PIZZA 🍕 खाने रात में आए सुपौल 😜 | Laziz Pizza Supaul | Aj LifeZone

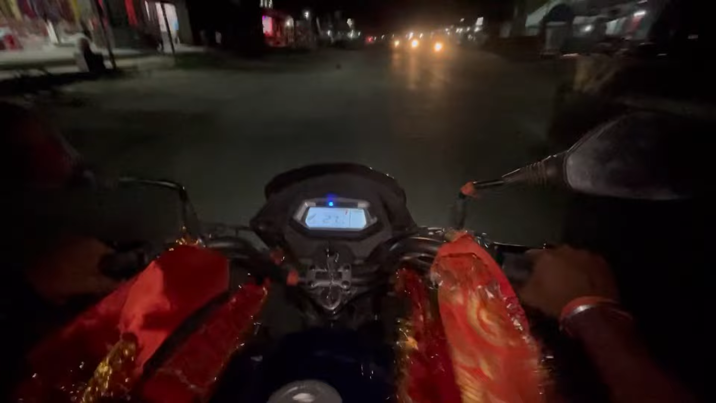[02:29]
अभी पहुंचे हैं शिजोनी मजार और दुकान सर्थावे बंद हो रहा है
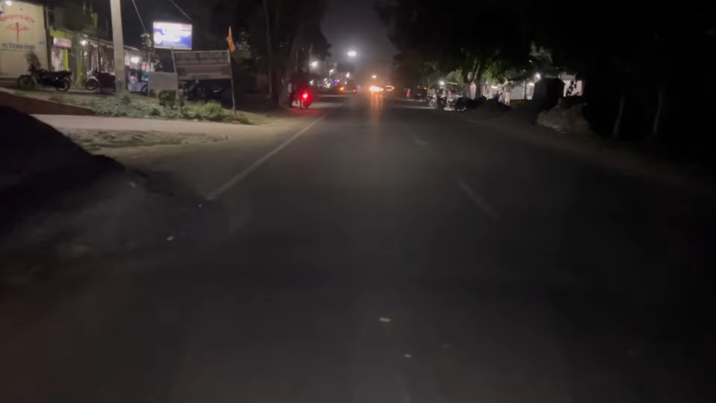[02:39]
अब ही आने वाला है डिग्री कॉलेज आने पाला है